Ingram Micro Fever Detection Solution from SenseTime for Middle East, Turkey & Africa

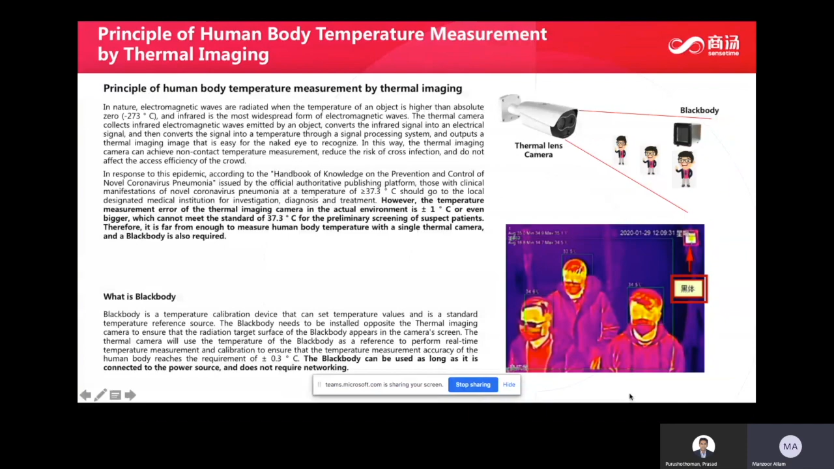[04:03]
So it is just as a reference point. So you can keep this in mind as we progress. So this is the basic premise of how the solution works. So there is a thermal camera which transfers or converts the heat of a person to a temperature and then there is a black body which is a device used as a reference point for thermal camera. So this is the premise of the solution.